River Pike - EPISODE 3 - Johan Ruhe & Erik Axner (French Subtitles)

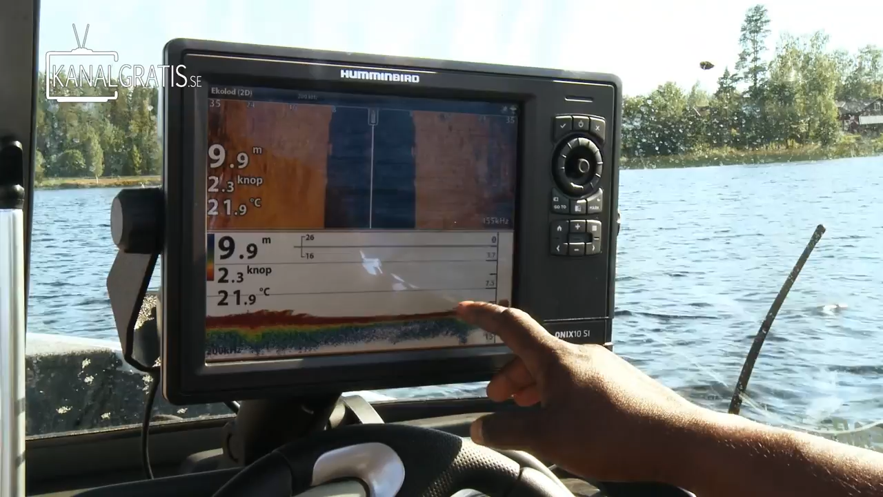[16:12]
On screen: depth 9.9 m, water 21.9°C
or maybe actually a big fish standing close to the bottom. I saw him on the side imaging over here.
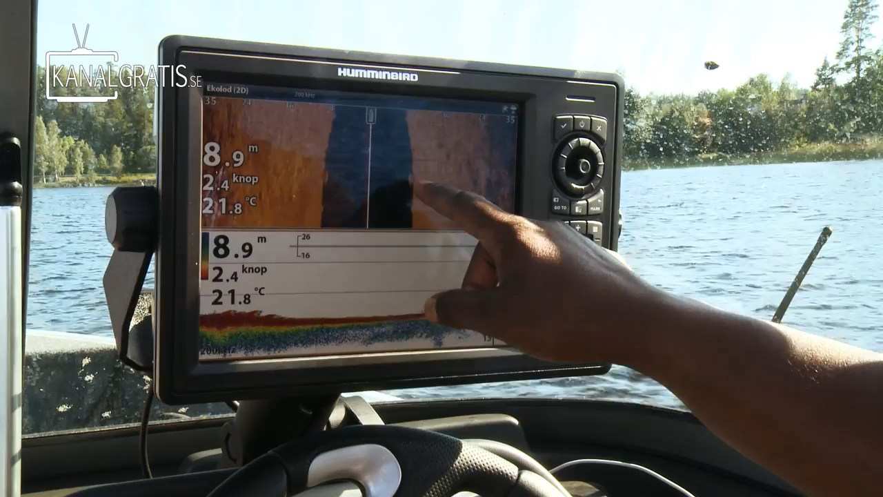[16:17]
On screen: depth 8.9 m, water 21.8°C, speed 2.4 kn
I can just put my finger here and I can mark that position at a waypoint.
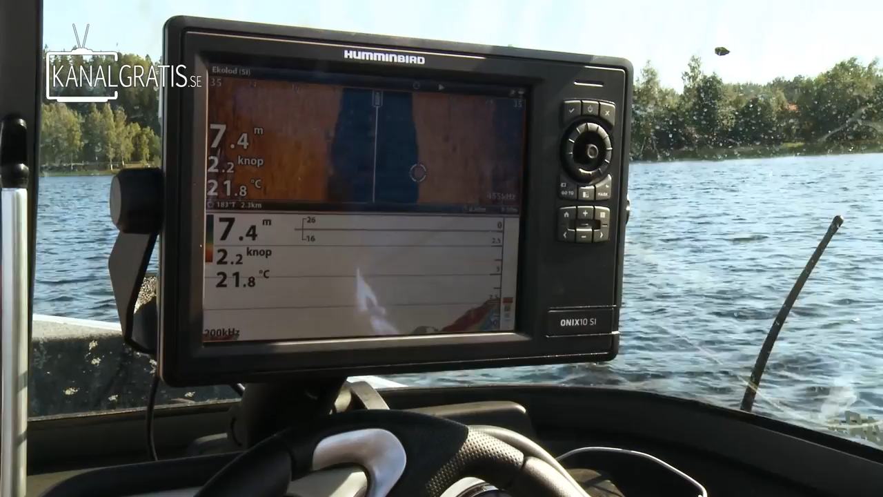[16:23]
On screen: depth 7.4 m, water 21.8°C, speed 2.2 kn
So now I have a waypoint over there. And when I switch back to map, now you can see that, you know,
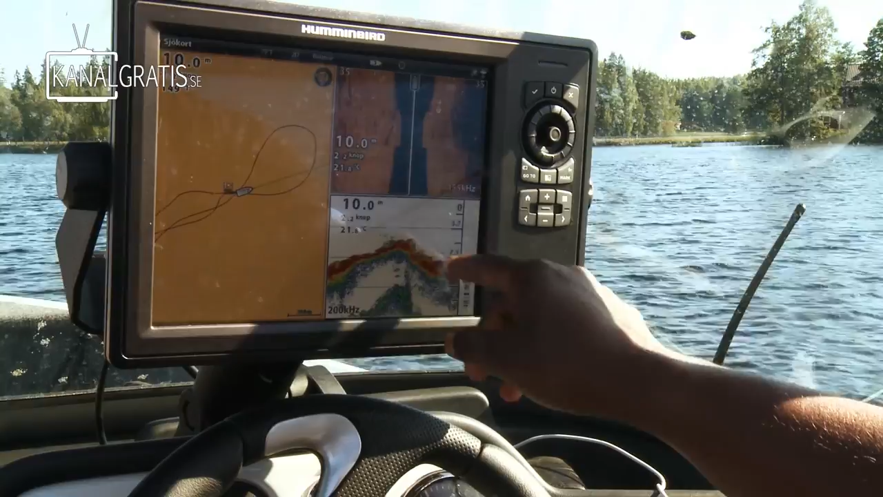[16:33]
we thought when we looked at this traditional sonar that the fish was right underneath us. But it really wasn't.
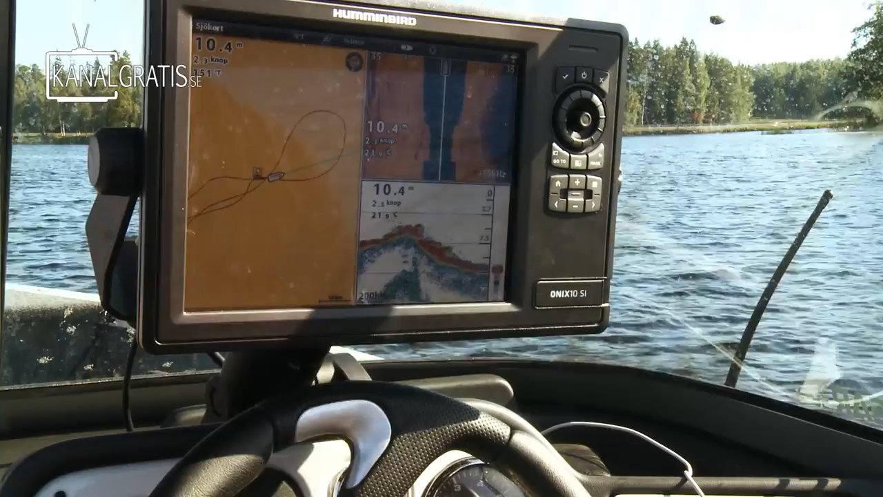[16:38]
On screen: depth 10.4 m
It was over here, to the left. So a couple of meters to the left. So now we have a waypoint there.
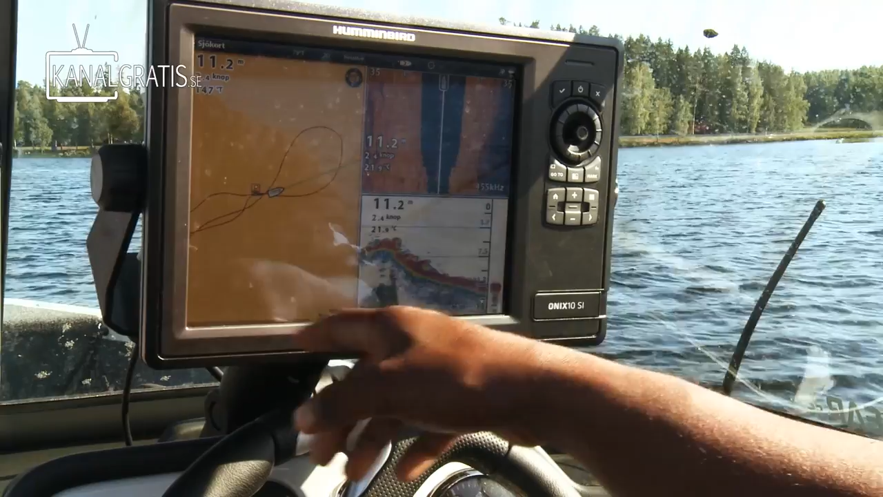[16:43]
We can steer around and we can fish on that spot. I think it's... We're gonna have a bite pretty soon. We see a lot of bait fish on the plateaus here.